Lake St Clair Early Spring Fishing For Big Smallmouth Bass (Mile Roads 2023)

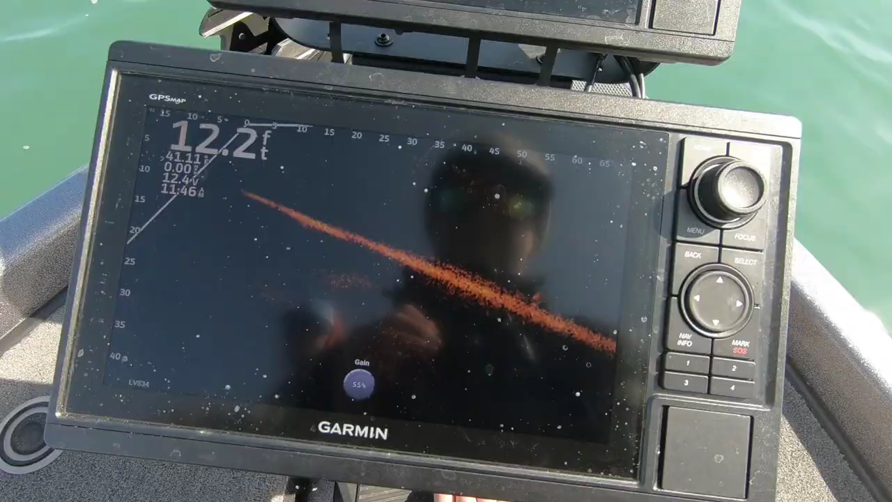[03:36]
On screen: depth 12.2 ft
So right here when it flashes back, so that's the isolated boulder that I just cast to.
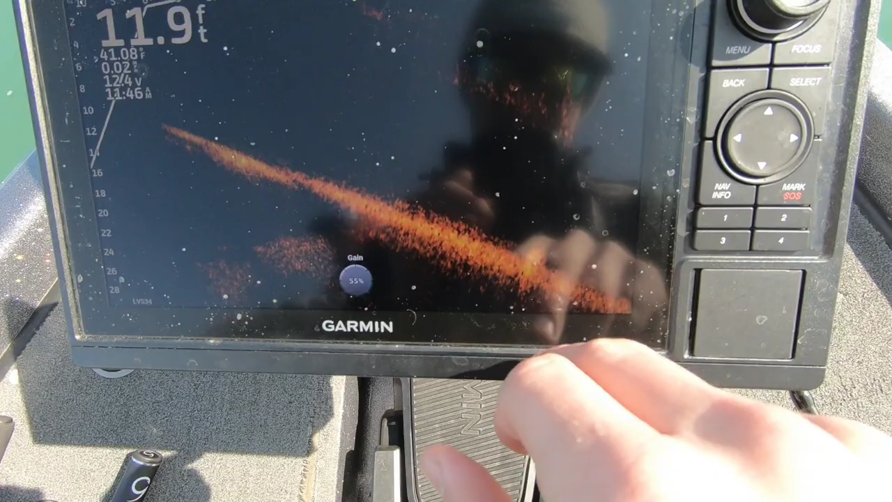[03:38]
On screen: depth 11.9 ft
It's kind of hard to see right there, but there's like one or two of those. I was just marked them on side scan, flipped back around.